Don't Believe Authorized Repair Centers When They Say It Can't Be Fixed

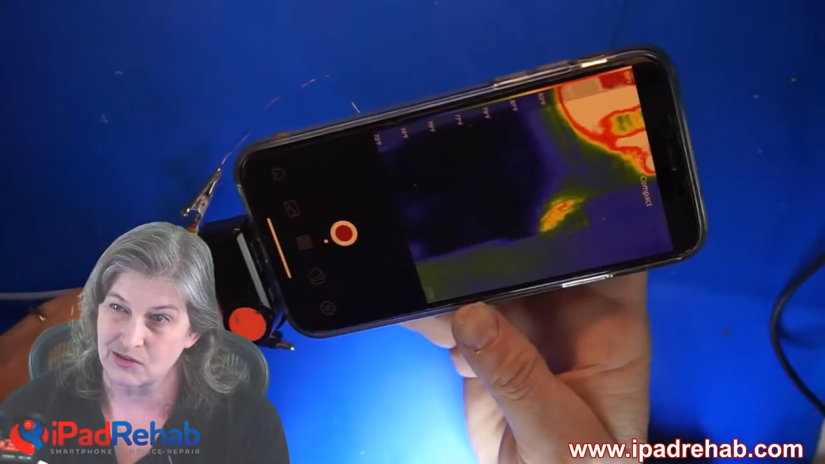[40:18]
So none of that is actual heat right it's not it's not hot at all.